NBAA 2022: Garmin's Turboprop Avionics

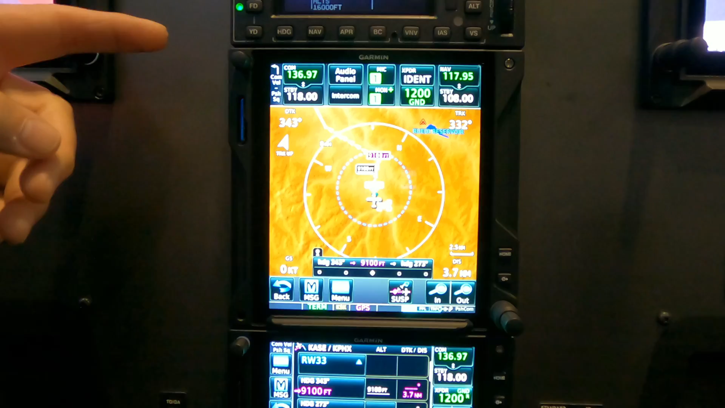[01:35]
this instance we're using it as remote transponder remote audio panel also